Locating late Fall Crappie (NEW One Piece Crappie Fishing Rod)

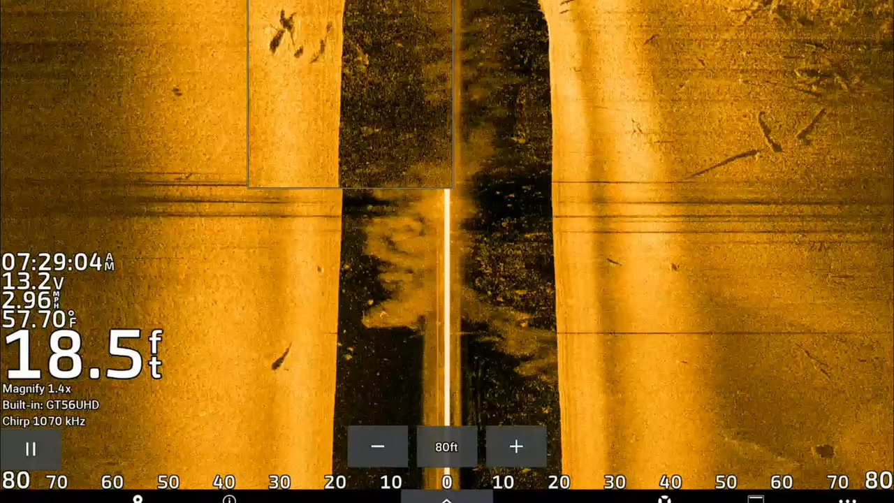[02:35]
On screen: depth 18.5 ft, water 57.70°F
Basically, as the water temps drop, they're going to start pushing out. So that's what I'm doing.
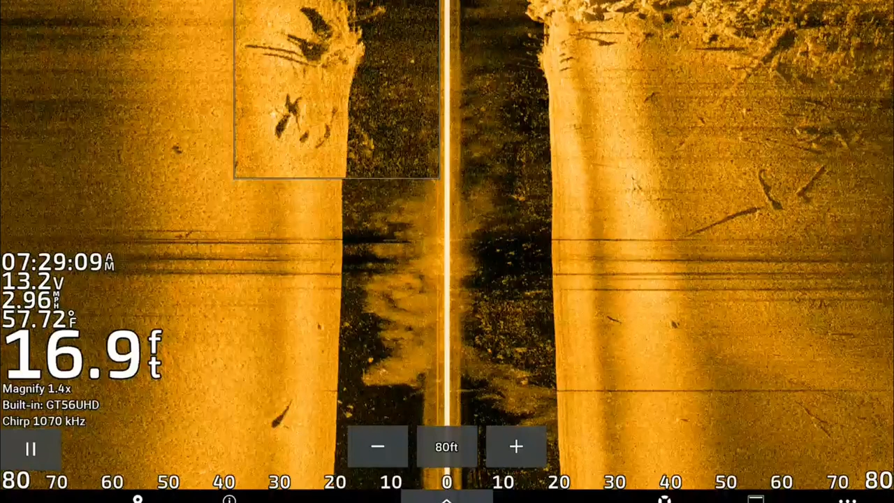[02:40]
On screen: depth 16.9 ft, water 57.72°F
I'm finding these fish, using the side imaging. You can find them both shallow and deep. And shallow is relative, 10 to 12 feet. Deep is, let's say, 15 to 22 feet. They're not going to be in that 25 foot range just yet. So be sure, click the links.
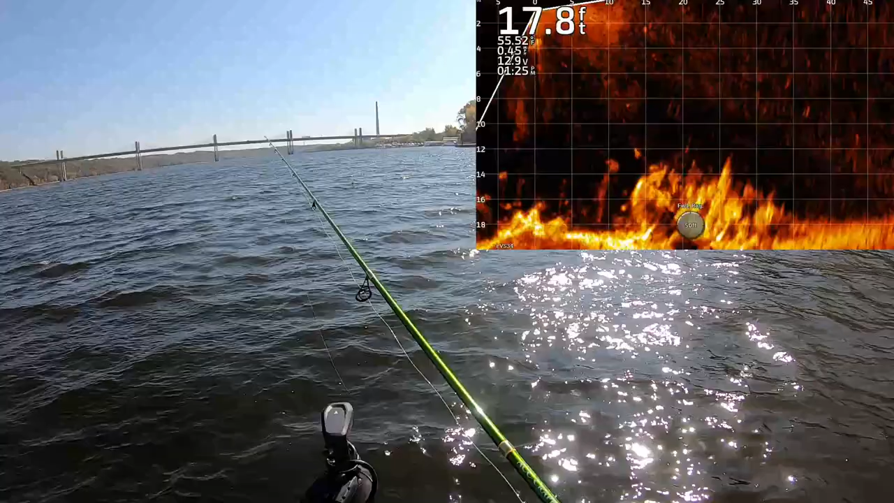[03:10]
On screen: depth 17.8 ft
What are you doing? That's a good fish. Dang. Maybe they don't want black and chartreuse. Maybe they want some more of a natural pattern. Oh, there he is. That's a super light bite.
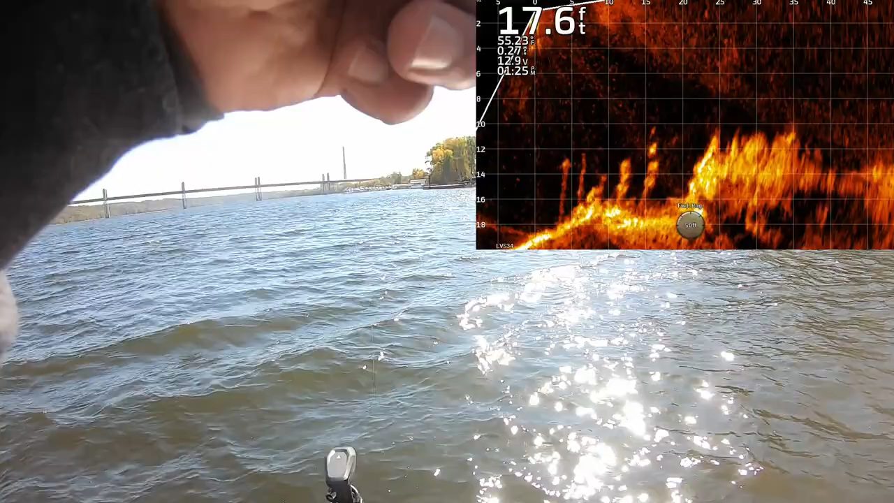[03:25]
On screen: depth 17.6 ft
Wow. If this is a crappie, this is a good one.
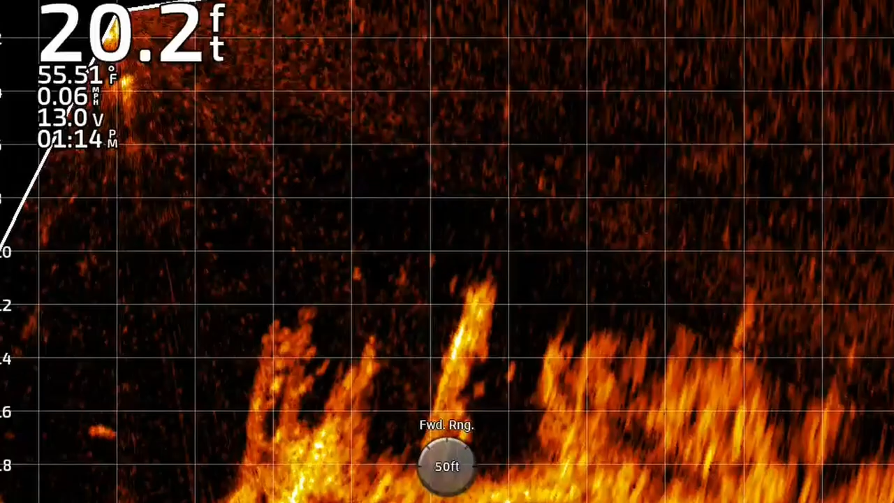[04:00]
On screen: depth 20.2 ft, water 55.51°F, speed 0.06 mph
Oh, here comes a... He coming up? No, he's not coming up. I thought about it. Here we go.
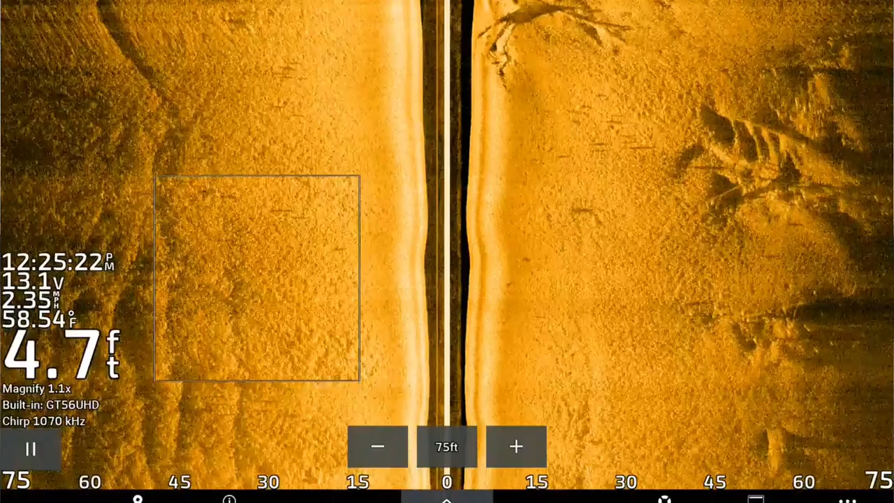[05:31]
On screen: depth 4.7 ft, water 58.54°F
But I will admit, you know, the higher-priced screens are going to show up a little bit better in shallow water when you're scanning for those stumps. He's a decent chunker.